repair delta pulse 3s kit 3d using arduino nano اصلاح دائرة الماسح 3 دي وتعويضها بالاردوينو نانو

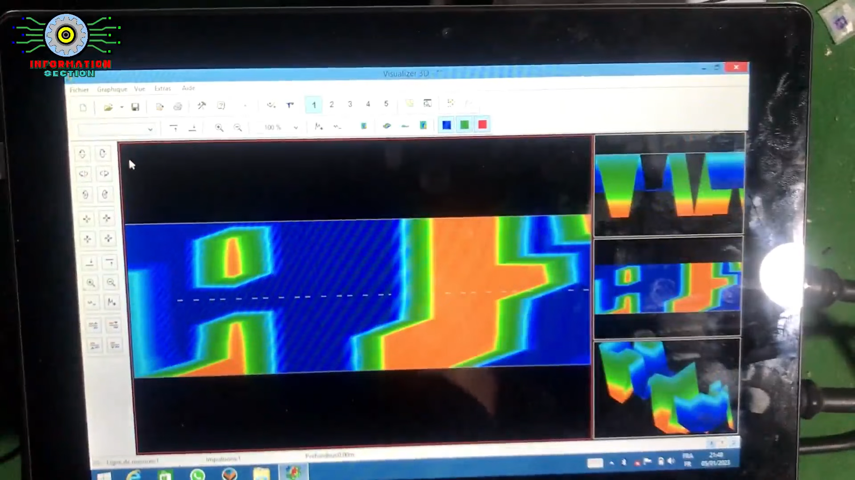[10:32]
بعدها يعطي هذا الشكل عندما قد ربط المغناطيس في هذه الأماكن الثلاث يعني هذا هو الشكل
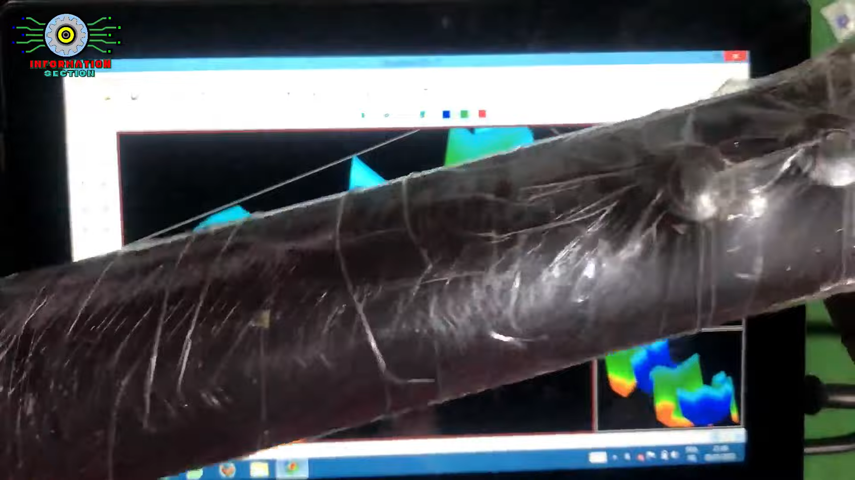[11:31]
هنا زيل تشغيل عندما عندما تضغط عليه يقوم بسكان وعند إعادة الضغط عليه توقف السكان